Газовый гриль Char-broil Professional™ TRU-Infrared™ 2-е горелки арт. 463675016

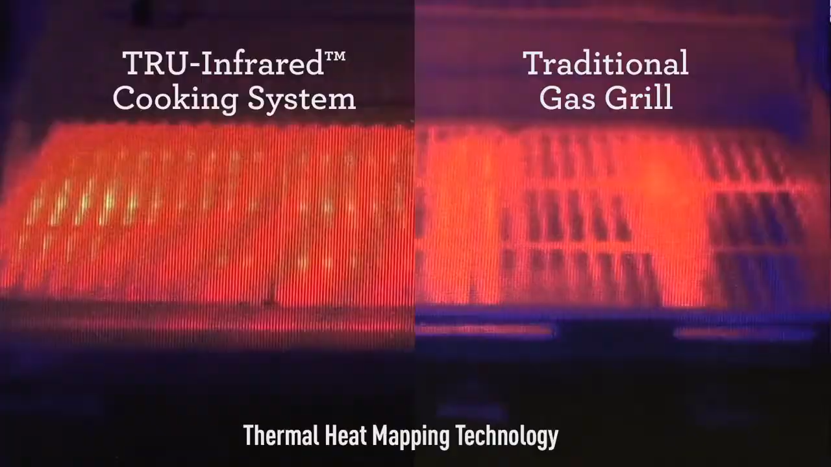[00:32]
That even heat makes it easy to tend your food knowing there are no hot or cold spots across the cooking grains, and any drippings are instantly vaporized.